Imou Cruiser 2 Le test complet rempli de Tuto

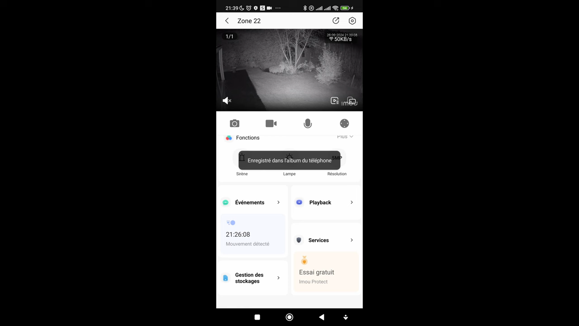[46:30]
dois faire Une étape en plus Donc là je retourne Sur la première interface Tout en bas Ici Hop Vous avez galerie Donc dans galerie Vous avez la vidéo Que j'ai
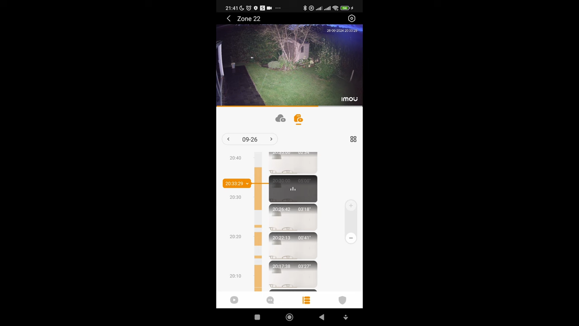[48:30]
Et là On peut accéder Au cloud Ou carte micro SD Donc ça se met Directement sur carte micro SD Vous